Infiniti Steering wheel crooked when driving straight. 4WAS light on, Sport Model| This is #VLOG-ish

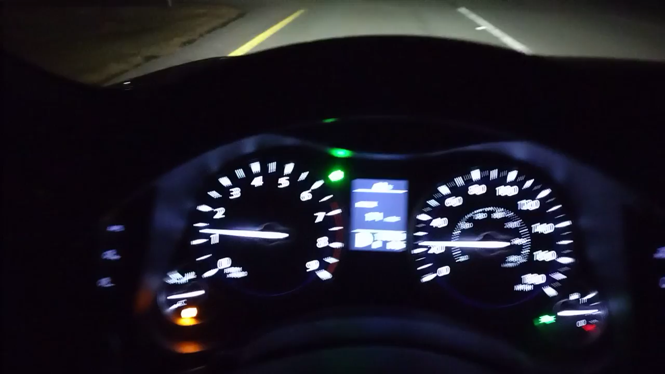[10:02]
If you have a sport model, those things end up affecting your system, you know? That's a slip light.